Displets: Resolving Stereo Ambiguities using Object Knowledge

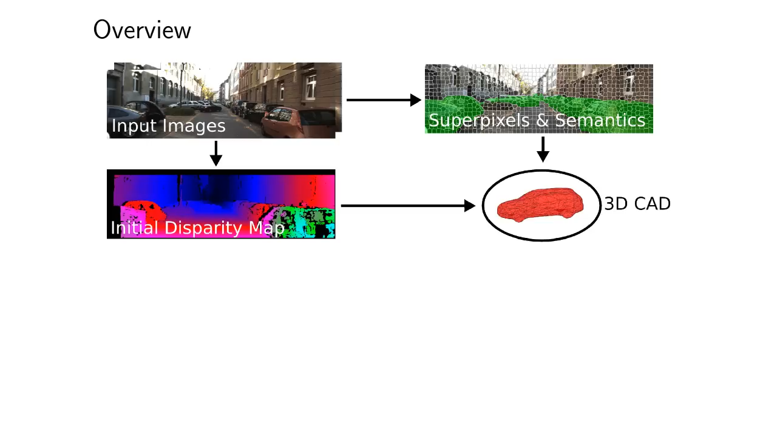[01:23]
Based on these two modalities and a set of 3D CAD models, we run an inverse graphics engine to yield a set of plausible object proposals. We will call these corresponding partial disparity maps, Displets, in the following.